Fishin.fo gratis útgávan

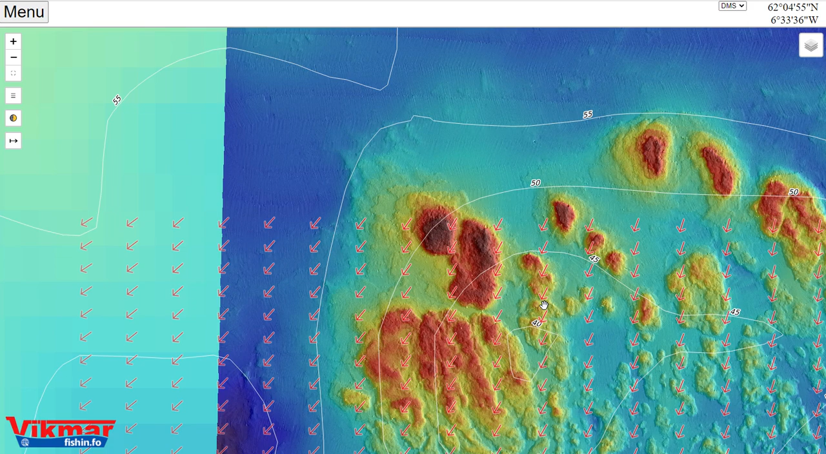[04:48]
så oppe til å få øyelig detaljeret kort for avs økker.
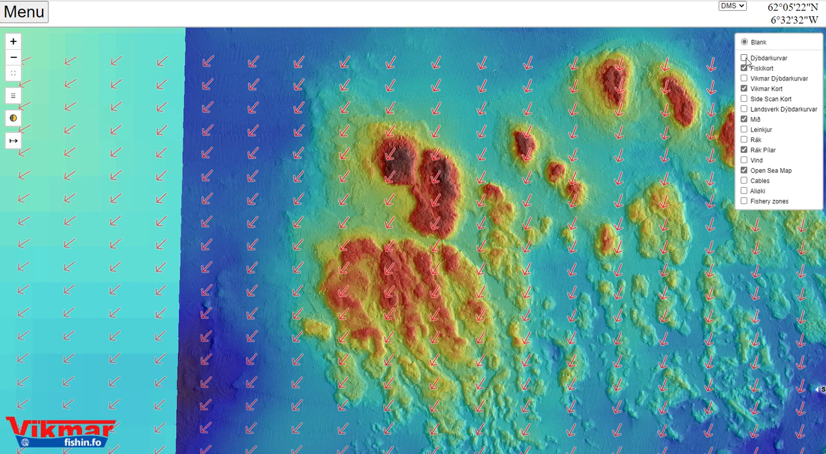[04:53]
Og vi kunne eisen velge at få dukta kurvaner som er gjørt der ut fra Vikmar korsen.
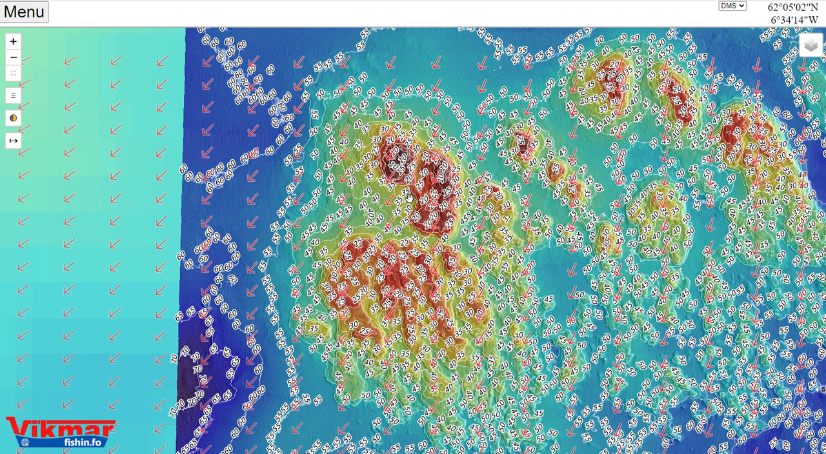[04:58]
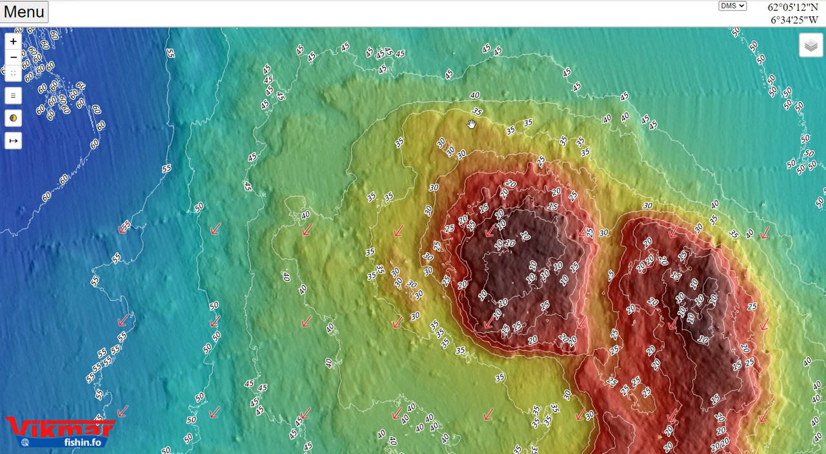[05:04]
Og vi søtja her neivleikan av korsten og til dømes at vi søtja sjalt sånne ting som steinar av botten her og anna.
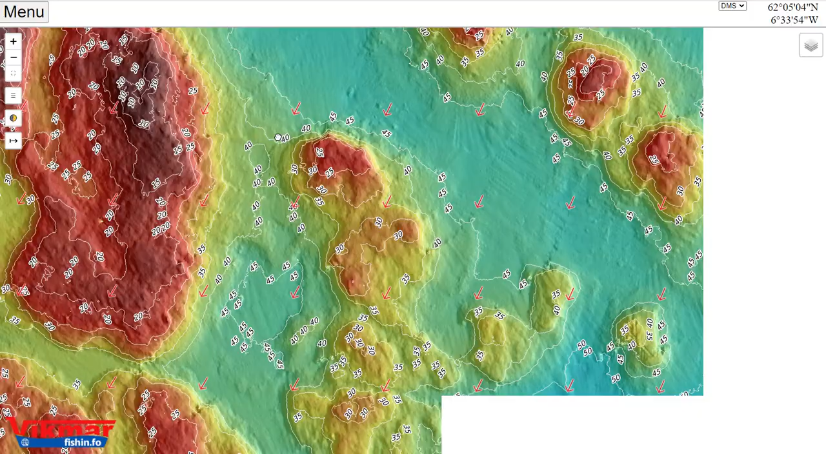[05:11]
Så hette er øyla neft korst.
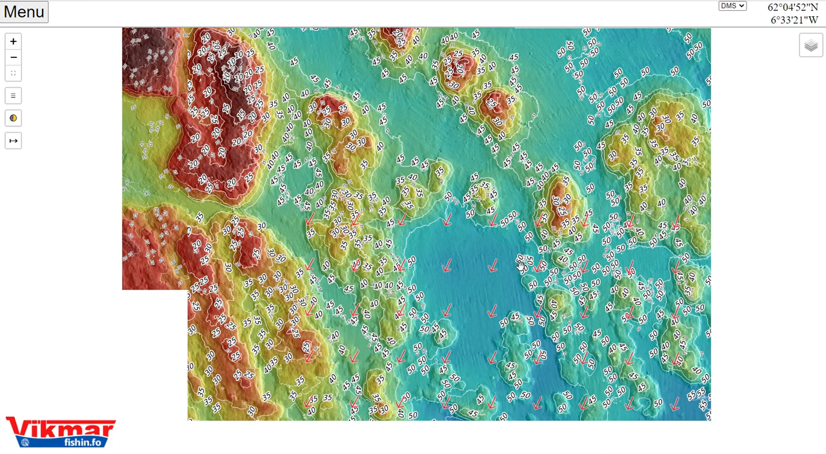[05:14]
Jeg tror at tog ber til at jeg fer inn og tenner en av funksjonen her som heter Launcher.
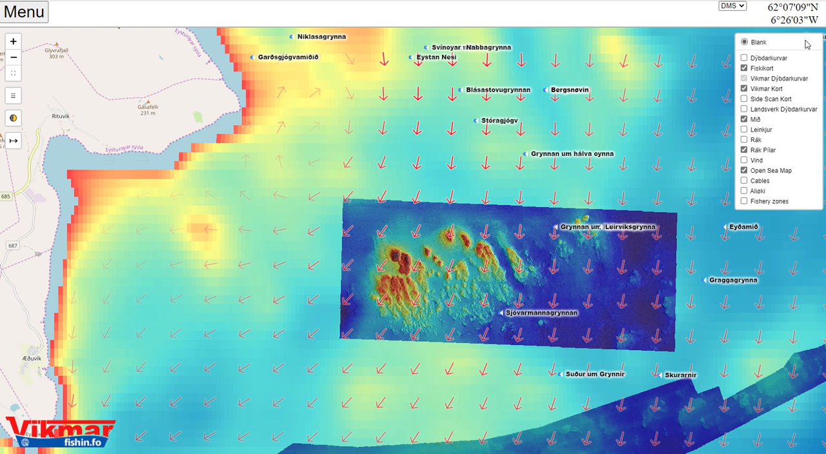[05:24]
Ta Launcher til avvisting.
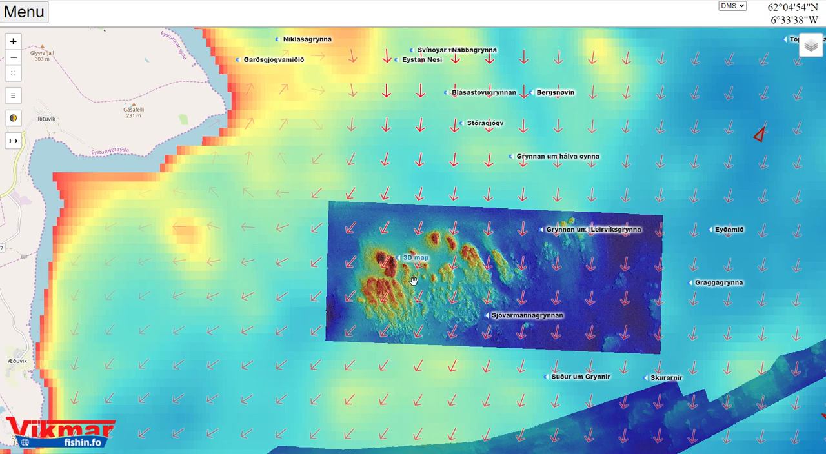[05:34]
Vi søker at løms er stendet tror ikke mapp her da, og her har vi noen skiftsrøk.
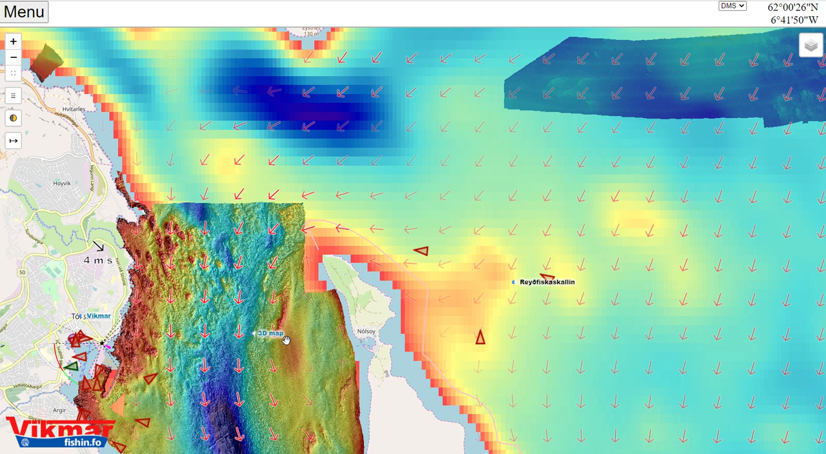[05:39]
Tror ikke mapp her etter. Hvis man fer inn her og tror ikke løms av tror ikke mapp,
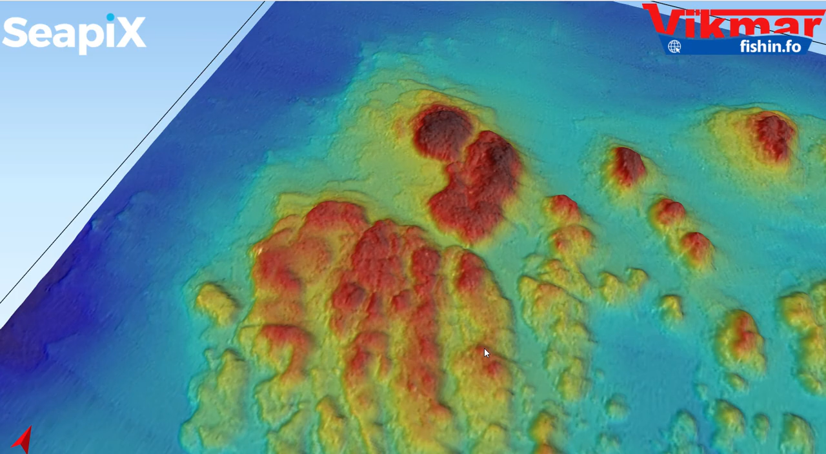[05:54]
Hette er kostet som Vikmar har gjort, som her er mulig å søtja og tro det, og venta og dreja så som en innskje selv.
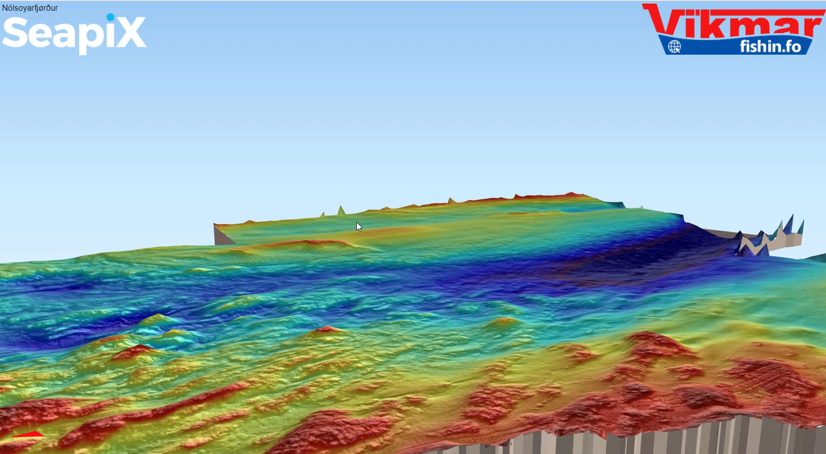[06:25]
dreier her eisene, så kan vi datter søtja her i Imesko vinklen.
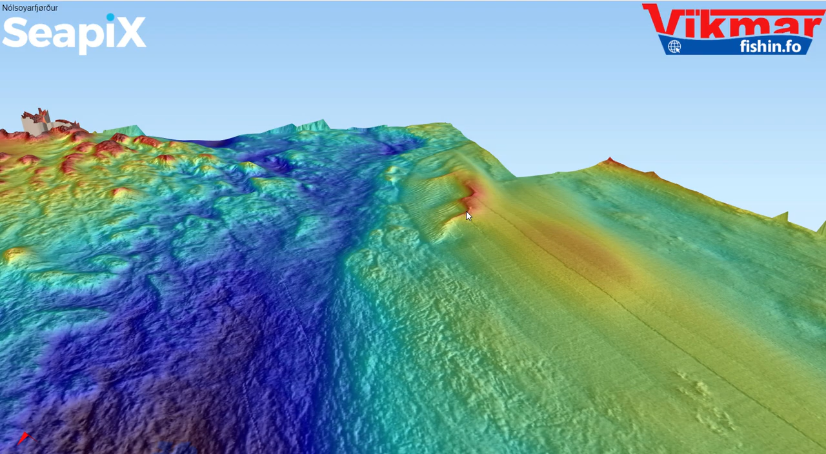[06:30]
Til dømes er en rettelig særlig sandgrinna her, som vi søtja detaljene er øyla godt av.